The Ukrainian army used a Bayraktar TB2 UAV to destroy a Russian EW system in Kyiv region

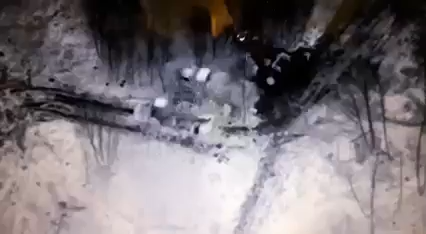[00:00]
много. А, нет, вы не вечерять. Они ужинают. Они ужинают. Вот они, вот они.